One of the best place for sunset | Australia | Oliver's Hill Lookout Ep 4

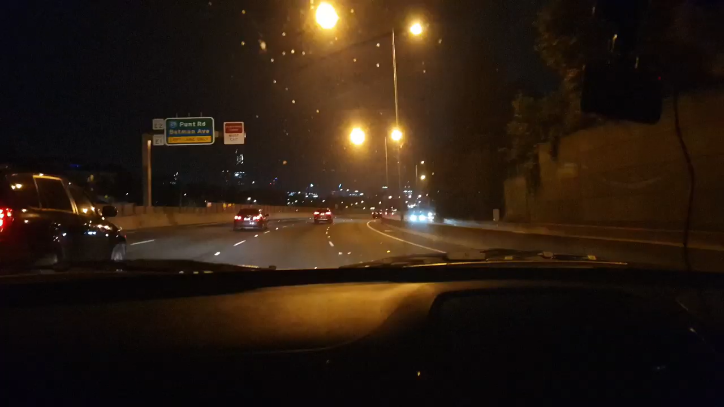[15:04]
அழகா கைஸ், அந்த ப்ளூ லைட் பார்க்குறீங்களா, அதுதான் வந்து டோல். ஸோ எந்த கார் அது கீழே போனாலும் ஆட்டோமேட்டிக்காக வந்து இங்கே மேலே இருக்குது பாருங்கள், இ டோல்.
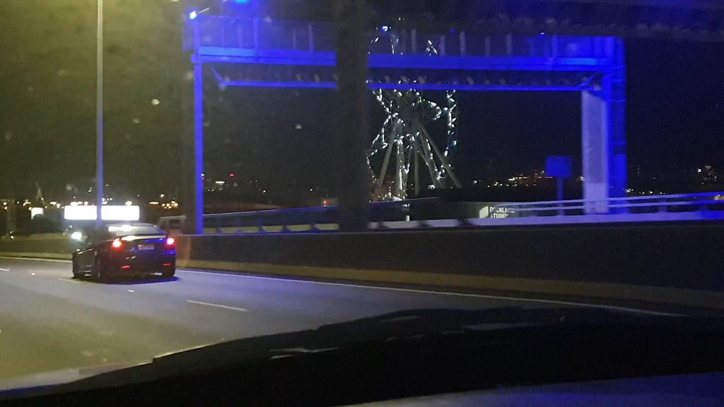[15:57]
இது எப்படின்னா ஒரு ஆட்டம் மாதிரி இருக்கும், 30 minutes வந்து இதுலேயே வந்து ஒவ்வொரு கம்பார்ட்மெண்ட் மாதிரி இருக்கும்.